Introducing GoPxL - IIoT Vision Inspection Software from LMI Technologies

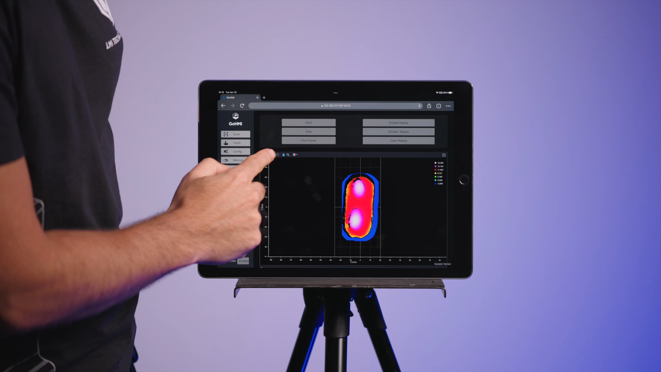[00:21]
Vision engineers can use GoPixel to solve a wide range of industrial inspection tasks, leveraging a combination of on-sensor
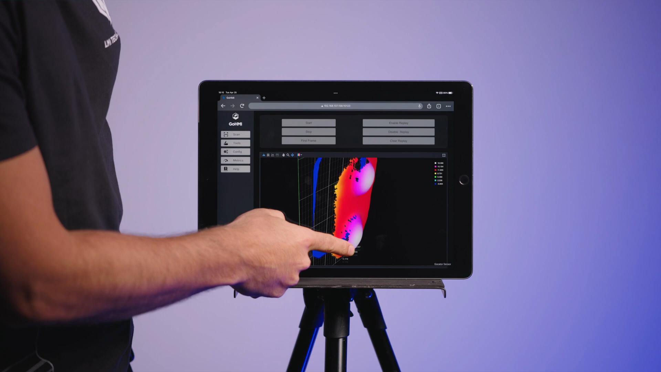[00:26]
measurement filters and tools running on GoCator's industry-leading laser,
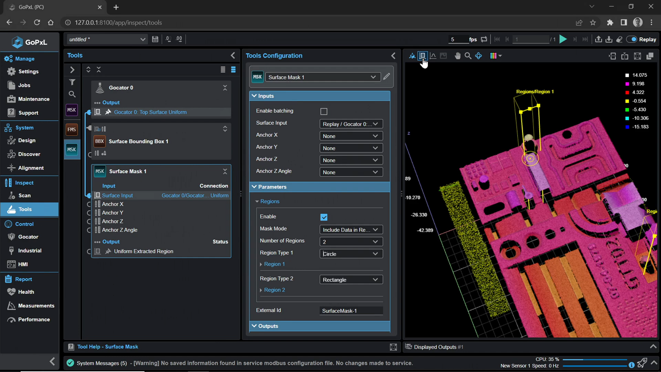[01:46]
Enjoy GoPixel's intelligently reimagined user experience,
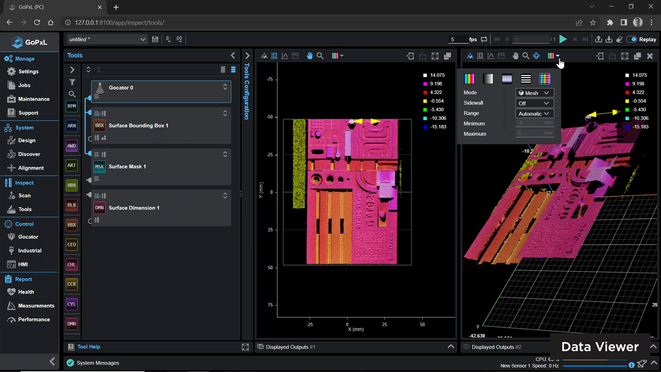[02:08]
View surfaces and outputs from different tools and filters at the same time with up to 4 split windows.
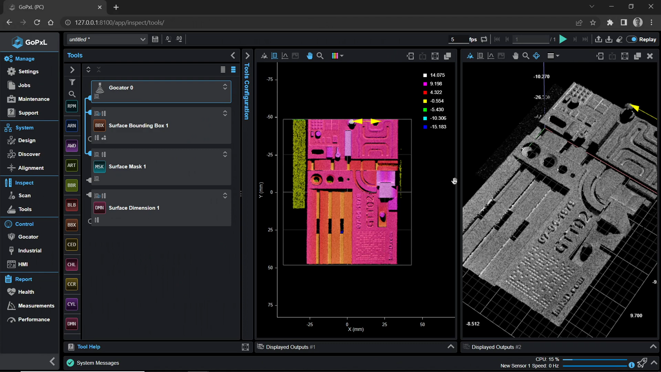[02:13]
And apply different color palettes to each surface or profile.
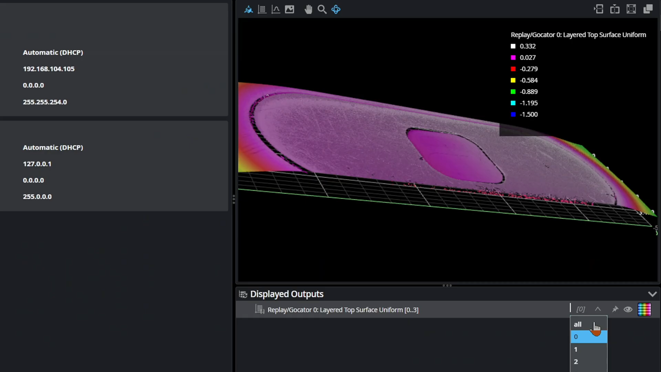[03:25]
making it possible to measure the thickness of individual layers or detect defects on secondary layers in
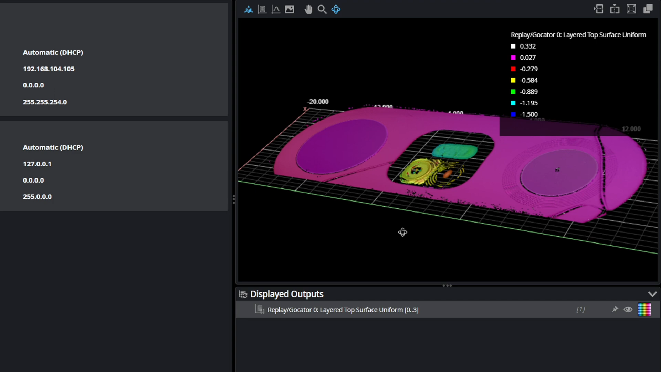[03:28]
transparent and translucent material structures.
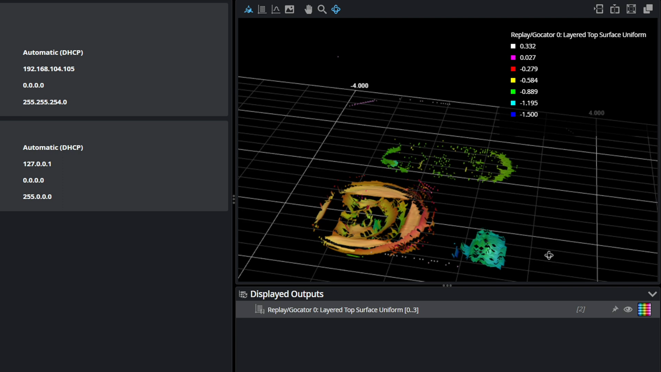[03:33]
You can even quickly and easily isolate data acquired from multiple layers and perform consolidated
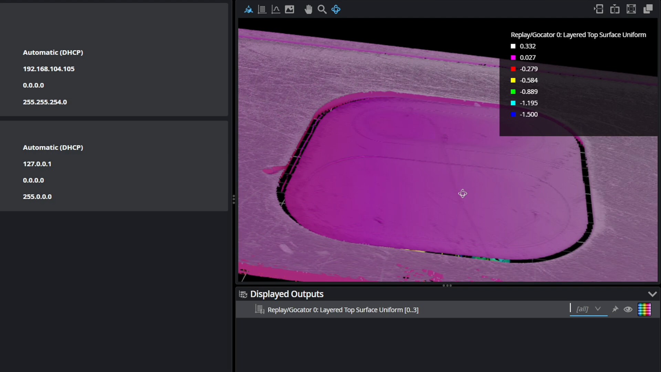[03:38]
measurements for maximum simplicity and scalability.